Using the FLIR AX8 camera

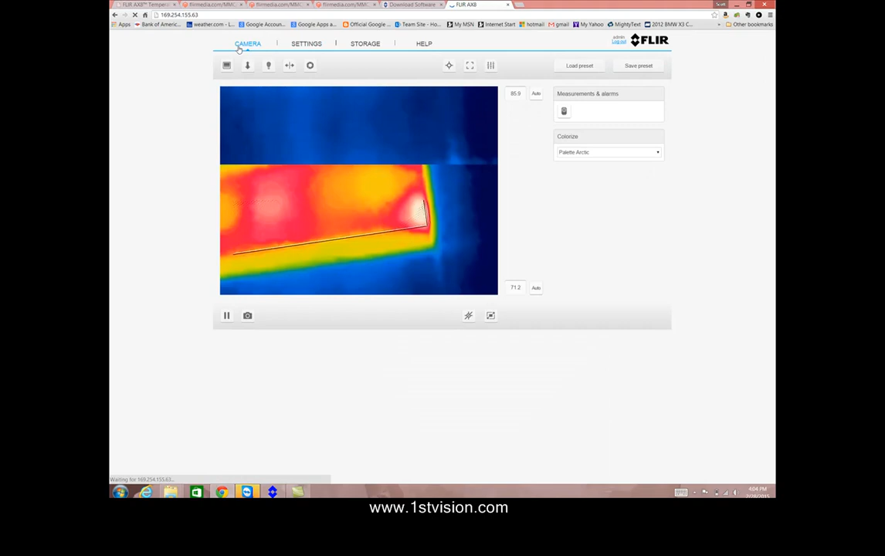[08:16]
If I go back to the camera tab, I can snap pictures so I can save a snapshot.
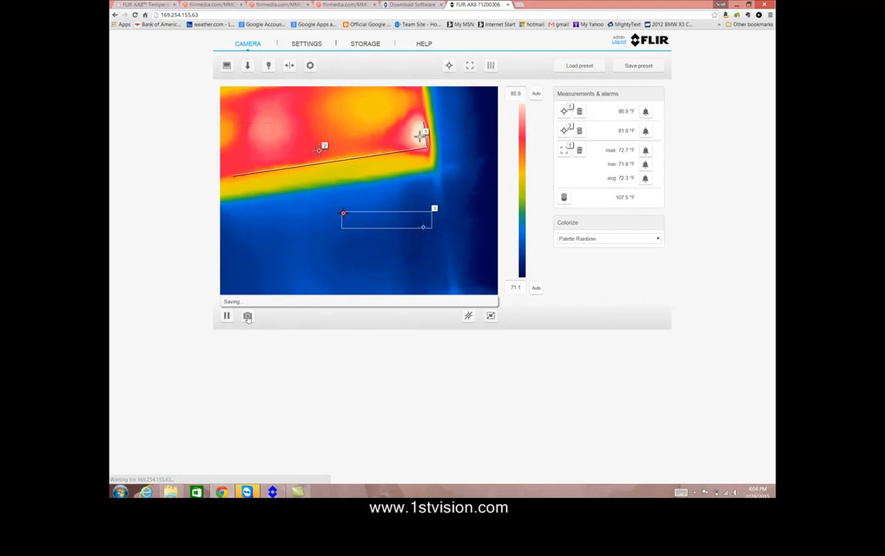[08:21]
On screen: max 72.7°F, min 71.8°F
So it's saving that. And then if I go into my storage tab, there's my saved picture. We can also save some video as well. Finally along the bottom here we can have the picture go to full screen and another tab that we can hide the overlays. So this gives you a general explanation on how you would use the FLIR AX8 software just through a web browser.